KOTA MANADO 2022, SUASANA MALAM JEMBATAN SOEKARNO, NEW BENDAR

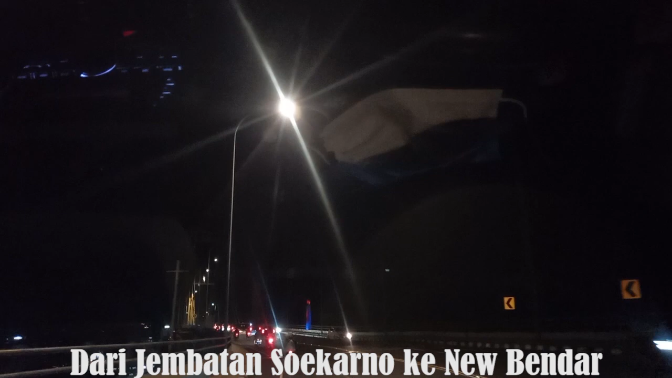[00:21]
Halo teman-teman, selamat malam. Ketemu lagi dengan saya ya. Saya akan bawa Anda jalan pada malam hari.
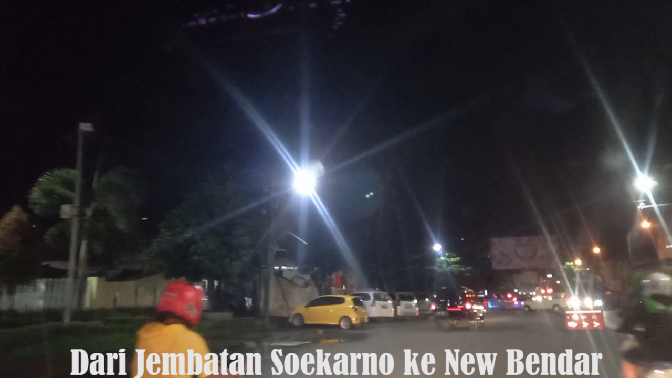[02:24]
Nah, ini masih di Jalan Pier Tendean teman-teman ya.
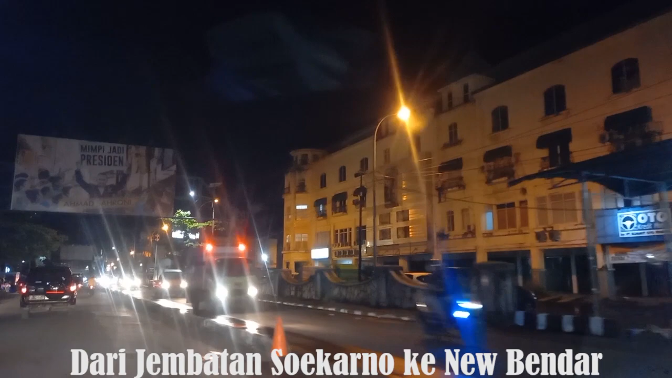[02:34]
Sebelah kanan ini adalah kawasan Marina Plaza ya. Dan nantinya di sini kita tidak bisa lurus ke depan karena dari sana itu searah dan kita belok kiri ya. Kita belok kiri dari sini. Dan tujuan kita adalah New Bandar. New Bandar atau Pasar 45 Kota Manado.
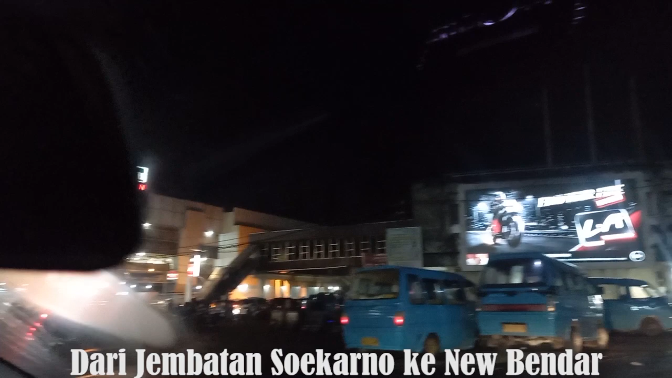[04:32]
Kita kalau ke sana langsung ke arah pelabuhan itu. Langsung ke pelabuhan, di situ ada Mall Jumbo ya. Jumbo Supermarket, tidak perlu ke sana, kita belok kanan di sini teman-teman. Nah, kita telah memasuki kawasan
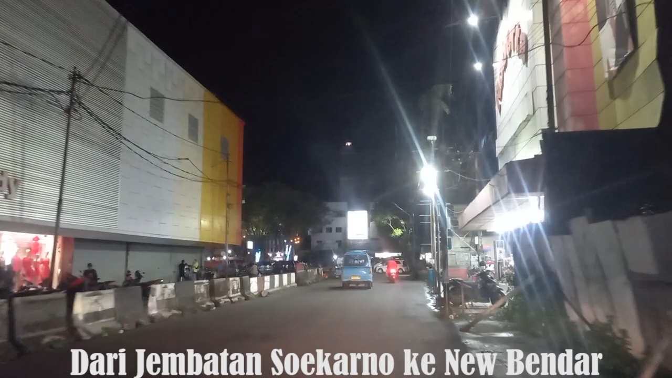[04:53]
Taman Kesatuan Bangsa di kawasan Pasar 45 atau New Bandar. Nah, ini teman-teman. Nah, ini dia Taman Kesatuan Bangsa.